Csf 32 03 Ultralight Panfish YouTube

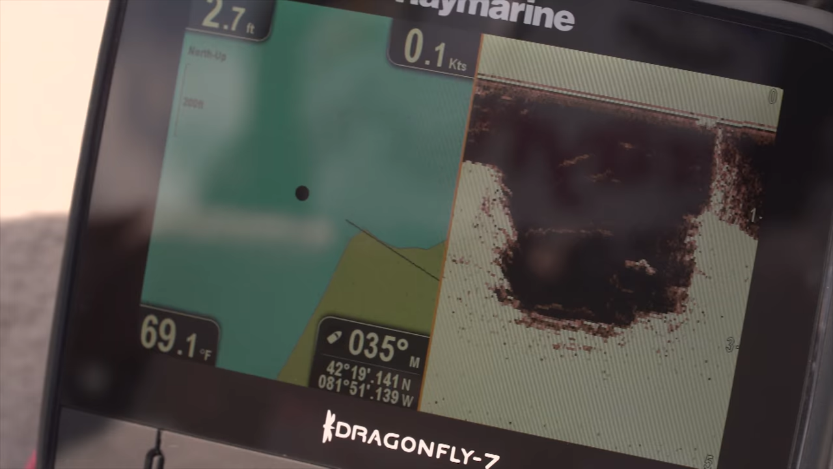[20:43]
On screen: depth 2.7 ft, water 69.1°F, speed 0.1 kn
For example, one thing I appreciate is when I'm using the Raymarine sonars, they have a glass screen that's bonded and it's really bright. So even in the brightest light, I can actually see the screen. Their rugged, all-glass touchscreen displays delivers a big screen experience and a small footprint.
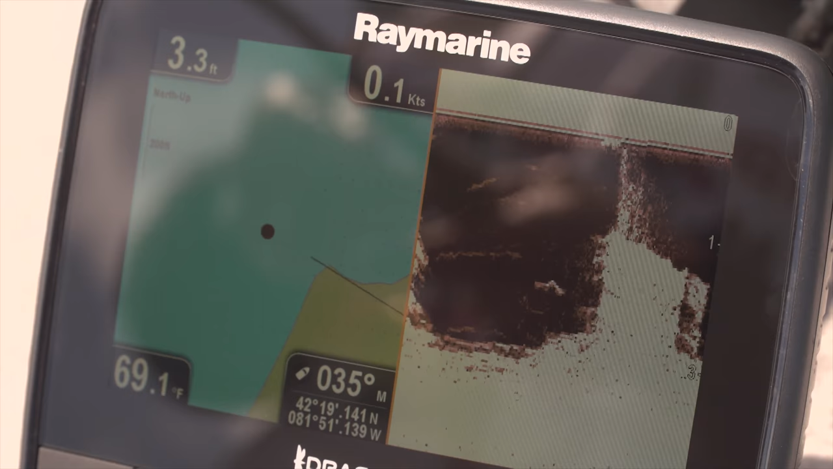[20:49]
On screen: depth 3.3 ft, water 69.1°F, speed 0.1 kn
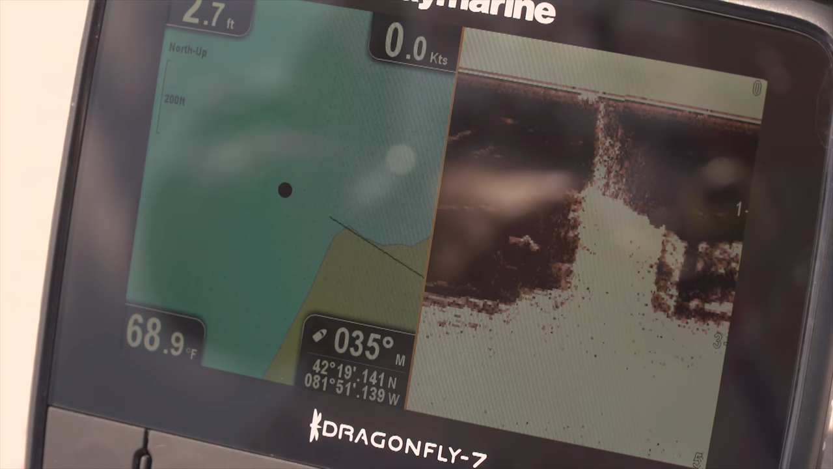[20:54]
On screen: water 68.9°F, speed 0.0 kn
Optical bonding eliminates fogging and delivers brighter colors and great sunlight visibility. That's one of the main reasons why I don't have a problem seeing all the detail on my Raymarine fish finder.
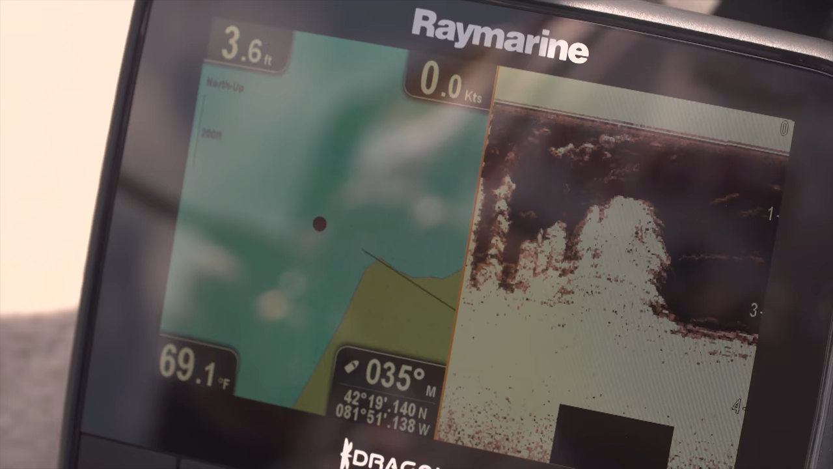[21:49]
On screen: depth 3.6 ft, water 69.1°F, speed 0.0 kn
If you look at the screen, you can see I've got the motor guide on the anchor mode right now.
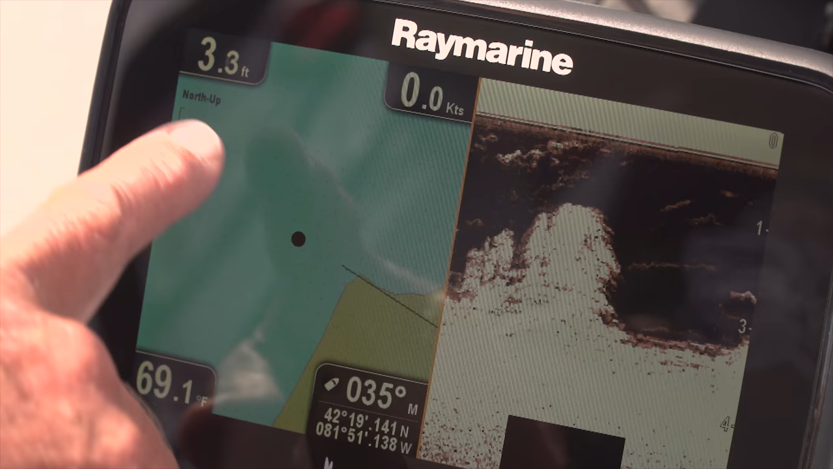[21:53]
On screen: depth 3.3 ft, water 69.1°F, speed 0.0 kn
But you can see the bottom here. We're off this point. And the weeds come up anywhere from 3.5 feet to almost the surface. What you want to find is those pockets. Not necessarily where the weed ends, but just those pockets in between the weeds.
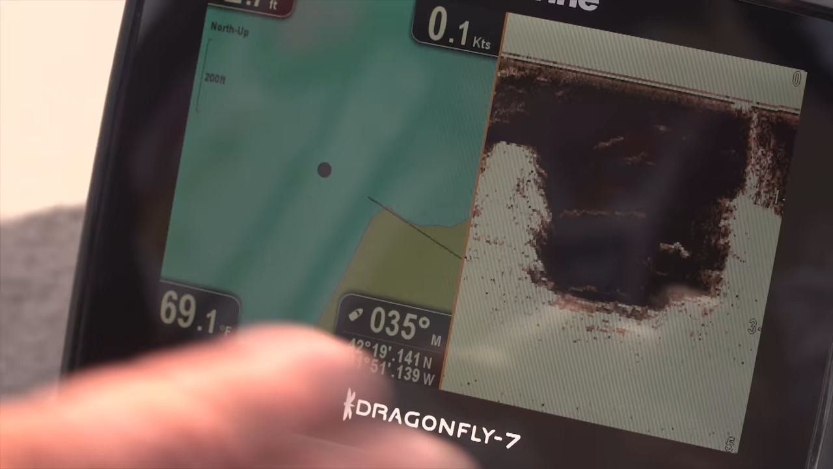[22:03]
And when you start catching them, oh, there's one right there. When you start catching them, you'll probably find a whole school of them.